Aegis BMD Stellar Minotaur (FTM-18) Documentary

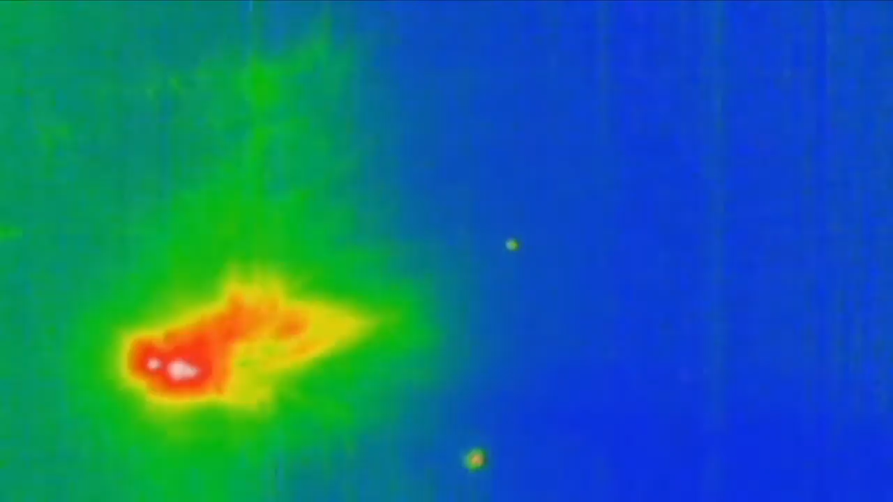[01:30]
missile target by the Navy's newest defense interceptor missile, the Standard Missile 3 Block 1B.